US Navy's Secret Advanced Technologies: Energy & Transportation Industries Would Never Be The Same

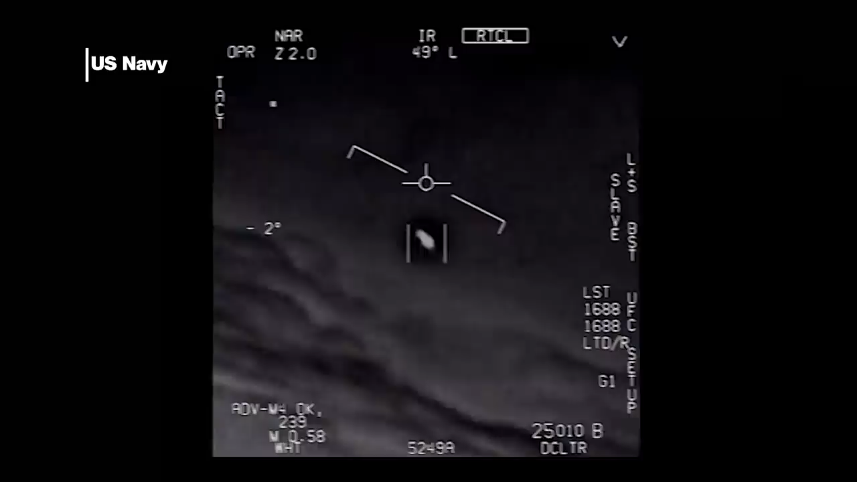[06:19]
By now, you're hopefully familiar with the declassified Pentagon video that
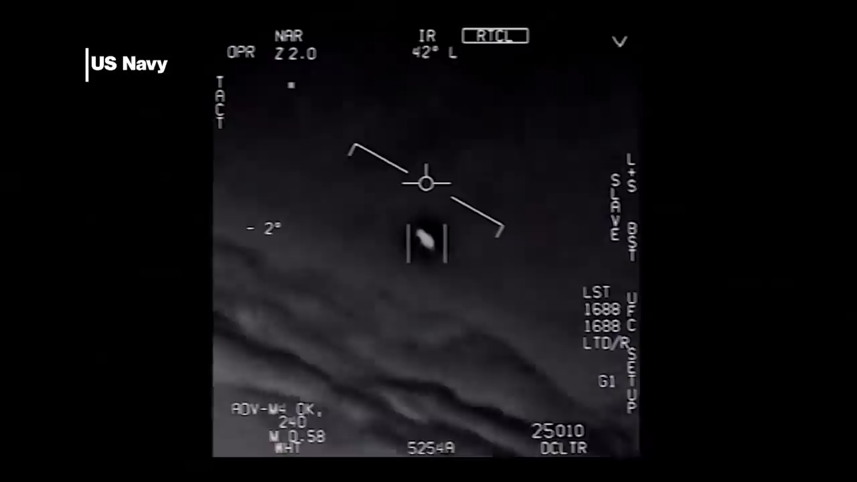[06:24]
shows Navy pilots following an unknown flying craft. This raises the question, are the Chinese developing or even already flying craft leveraging similar advanced technology and is the Navy now scrambling to catch up? Meanwhile, some scientists and physicists have made it clear that they find the claims largely absurd and not grounded in scientific fact.
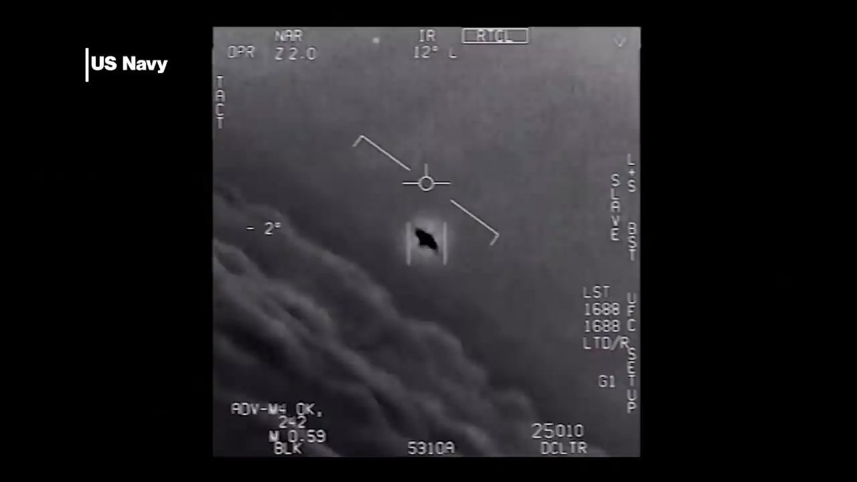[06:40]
At the same time, there is in fact many decades of government research into similar technologies that are very much alike in concept to some of Pi's work.